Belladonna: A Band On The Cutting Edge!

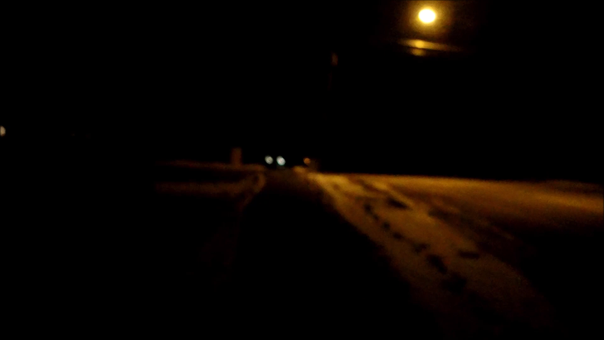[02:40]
I think I can see it way up in the distance there. Sometimes the best live music can only be found way, way, way out. Way out here in Lakewood. Oh, here we go.